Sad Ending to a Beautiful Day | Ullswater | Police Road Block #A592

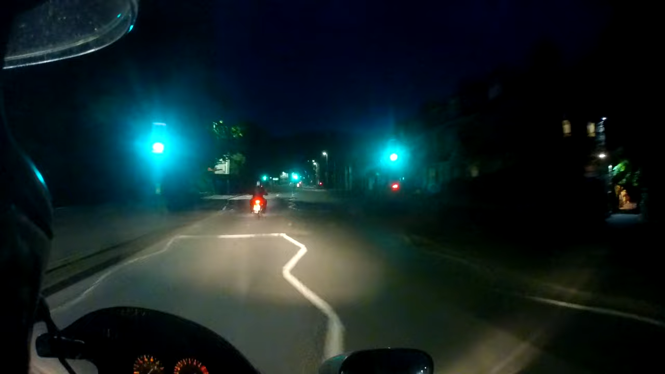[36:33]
I don't know. I like how he dipped his lights for us.